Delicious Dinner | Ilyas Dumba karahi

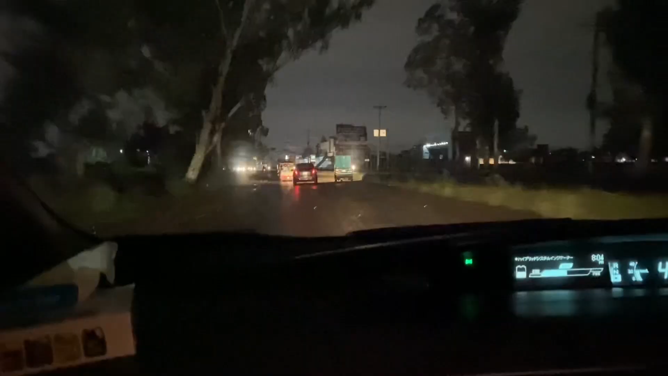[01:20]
یہاں پہ ہم لوگ جا رہے تھے سفر پہ سفر کافی لمبا تھا اور بارش بھی ہو رہی تھی ساتھ ساتھ
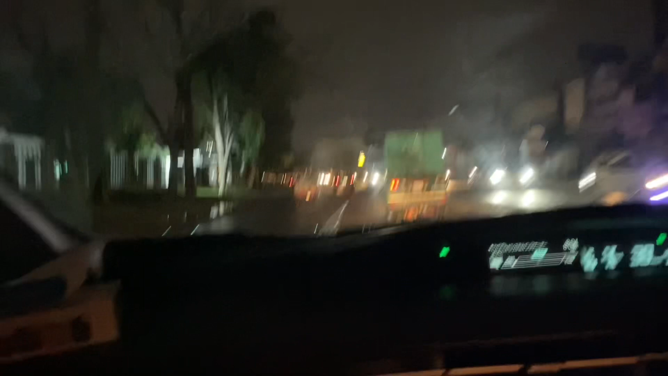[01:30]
یہ ہے کہ موسم بہت اچھا تھا اس لئے ذرا مزا آ رہا تھا انجوائے کرنے کا تو اس لئے میں سفر کا بتہ ہی نہیں لگا